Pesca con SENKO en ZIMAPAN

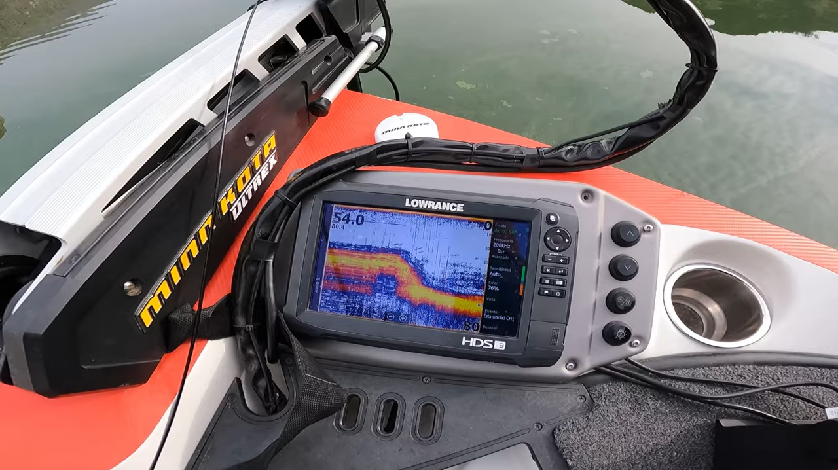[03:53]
Si se fijan Estamos muy profundos 54 pies Y estamos como a unos 6 metros de la orilla Pero acá en el active target podemos ver Como se ve la caída de las escaleras Un poquito más
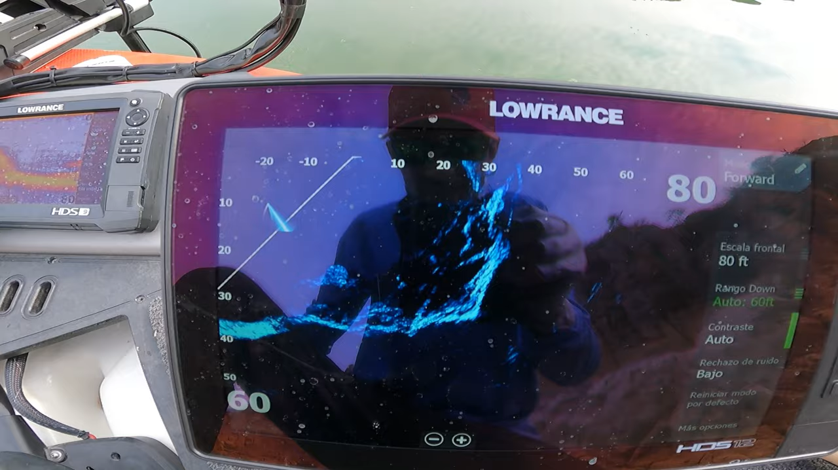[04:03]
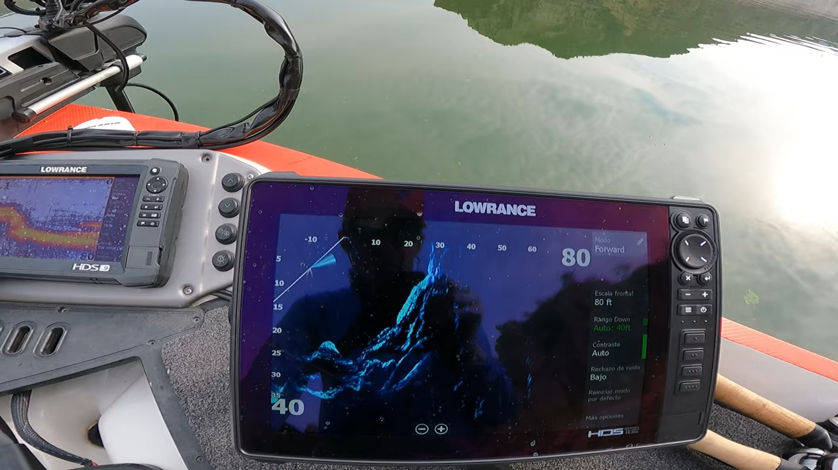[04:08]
Ahí se ve perfecto Vean como va cayendo Y hay como unos pequeños recovecos Unas
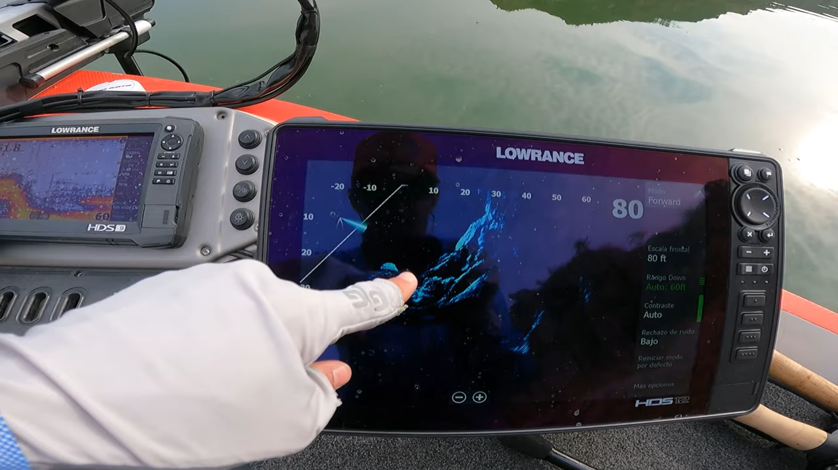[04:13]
piedras Unas sobresalientes Estos puntitos que se ven aquí Son las lobinas Eso es lo que estamos
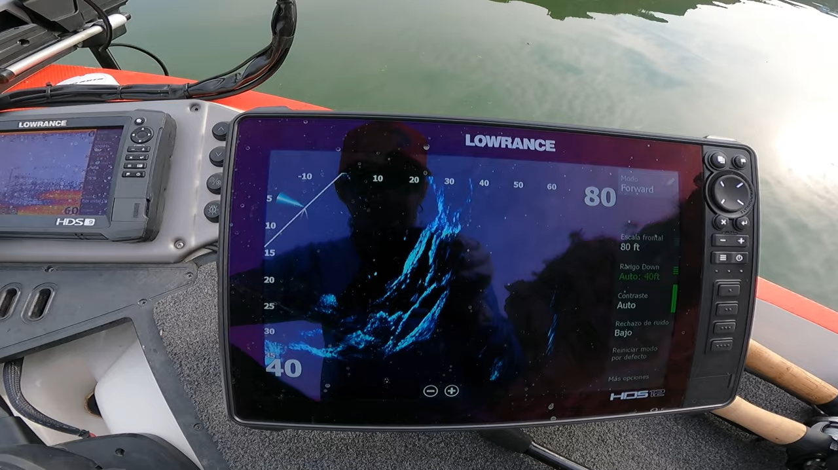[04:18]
Buscando ahorita Están mas o menos como entre 20-15 pies Entonces pues lo que estamos haciendo